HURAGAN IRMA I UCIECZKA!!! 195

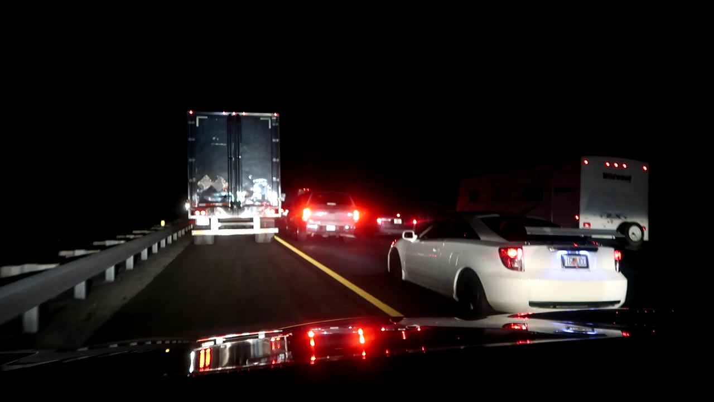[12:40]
Wiecie jak fajnie Normalnie nie można Bo tu jest Zobaczcie Żółta linia I Jeśli nie byłoby ewakuacji To bym nie mogła tu jechać I samochody Inne też nie Ale dzisiaj mogę I co tu się dzieje
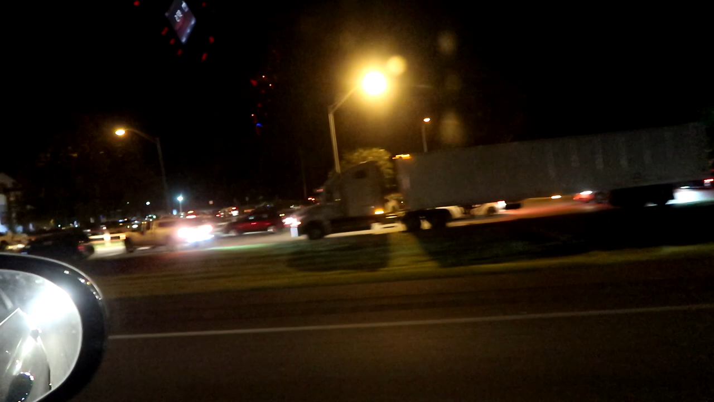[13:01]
Ile ludzi na Zobaczcie Na trawnikach Wszędzie zaparkowali Mnóstwo
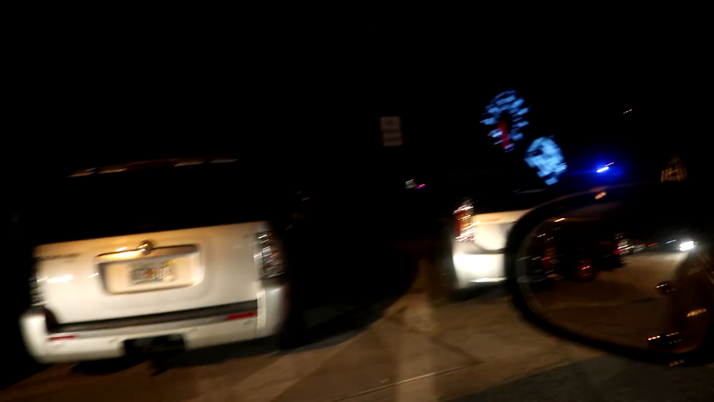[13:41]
O tam wyjeżdża Ale to już zajmą